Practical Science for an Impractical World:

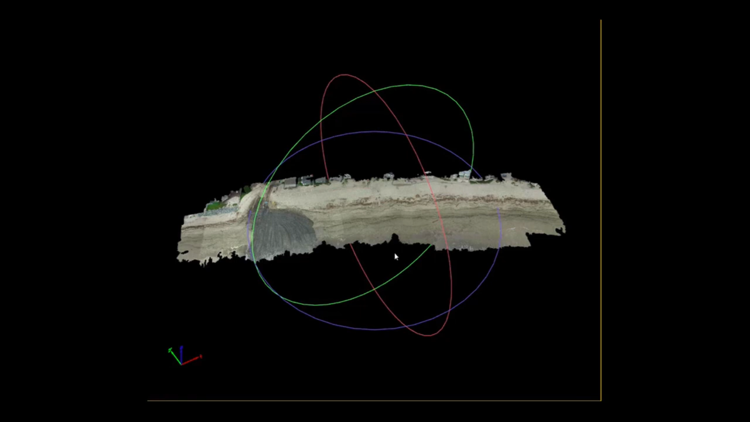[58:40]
We can also use it to do stuff like this. Okay. So this is one of our models. This is from, this is a low resolution run, but this is the beach at Carpinteria.
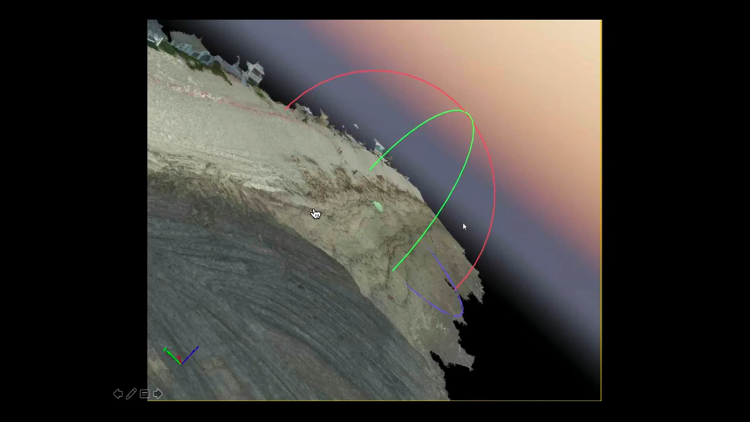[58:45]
The left side is all of the deposition,
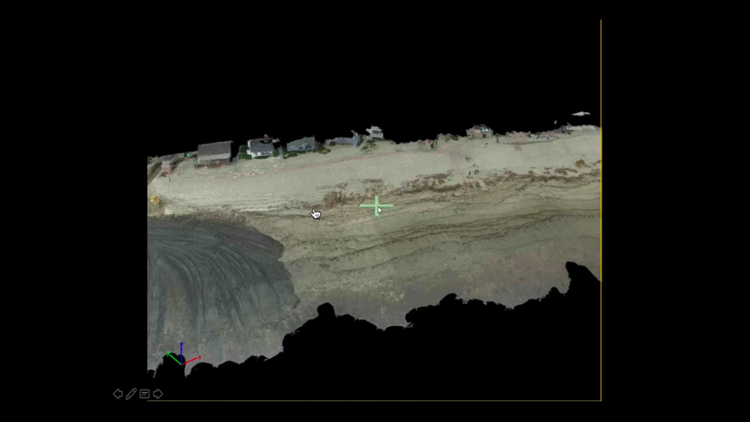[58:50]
the, um, the debris flows that have been dumped. So they are dumping material and then bulldozing it into the beach.
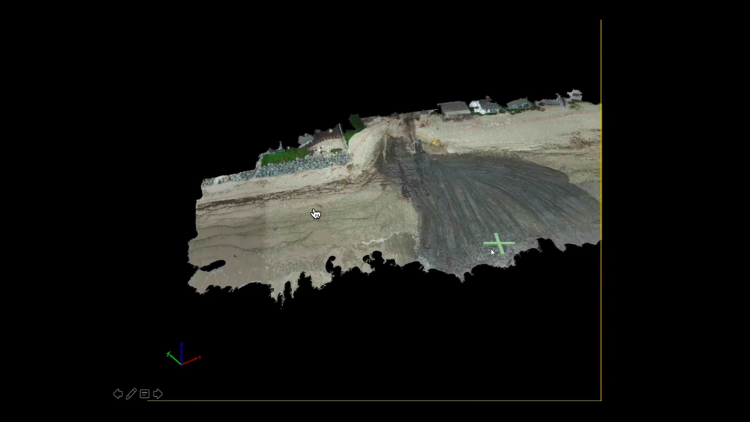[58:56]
So we, we couldn't get an accurate answer from, uh,
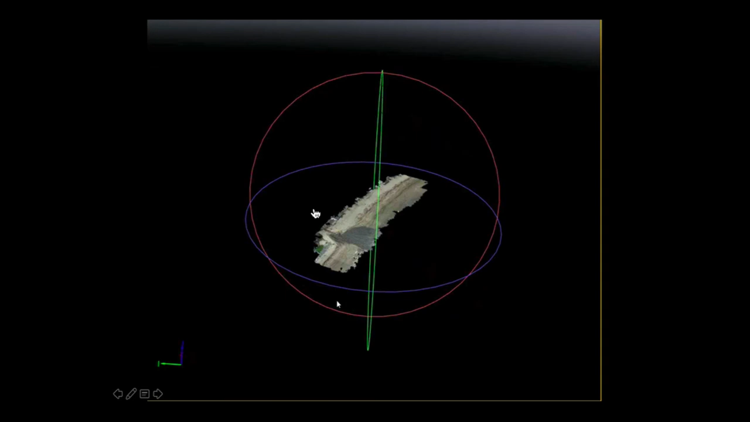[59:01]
from Santa Barbara County as to what the area was. So we just went out and mapped it. And so this is from about a 10 minute flight.
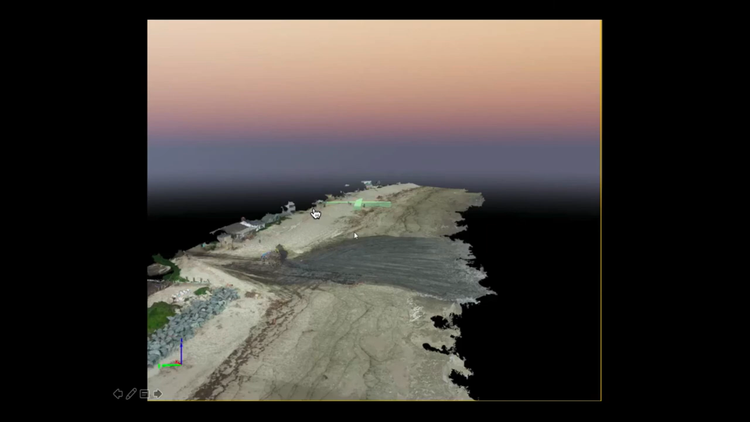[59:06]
And, uh, and this is just, again, this is normally we, I could have the computer open and play it, but this is just in case we didn't have internet.
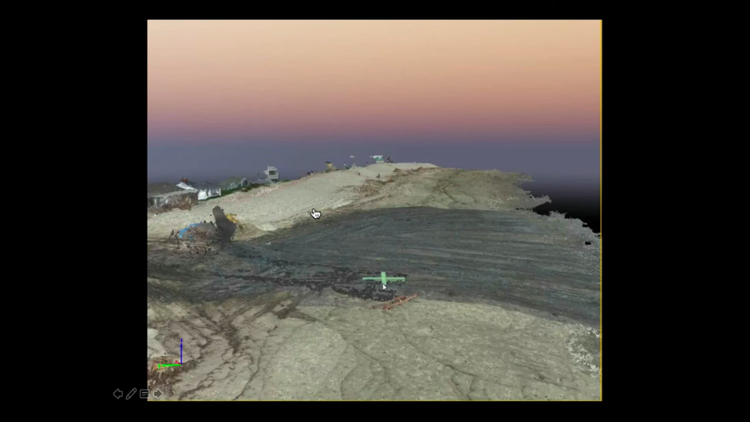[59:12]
This is just a student walking through the map. But what you're seeing here is reconstructed beach. This isn't a photo of a beach.